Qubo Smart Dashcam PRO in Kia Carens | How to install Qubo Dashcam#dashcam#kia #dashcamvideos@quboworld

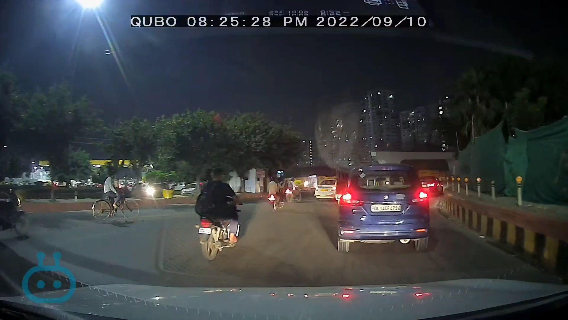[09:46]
आप देखो पूरा मेरा जो मैं अभी राउंड अबाउट कट अपना चक्कर कट कर रही हूँ,
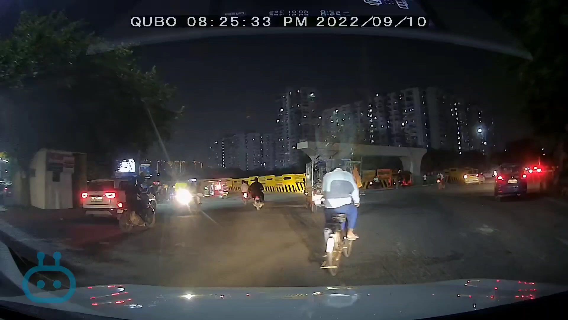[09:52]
तो सब लेफ्ट एंड राइट पूरा अच्छा सा इसमें कैप्चर होता जा रहा है। आई एम अगेन हैप्पी फॉर द नाइट वर्जन ऑल्सो कि नाइट में भी है इसका। अब जो नेक्स्ट मैं आपको क्लिपिंग दिखाऊंगी इसमें ना, ये बहुत अच्छा चीज़ है, इसमें टाइम लैप्स भी है।
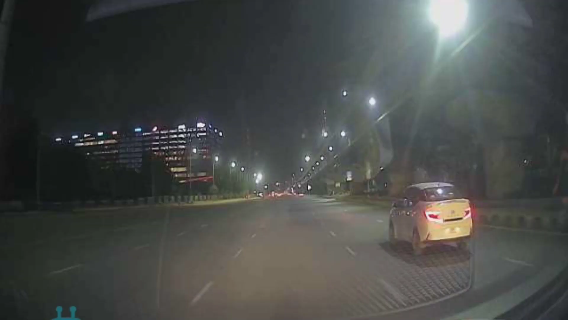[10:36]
नाइट का व्यू कैसा आता है क्यूबो के डैश कैम से सब दिखा दिया है।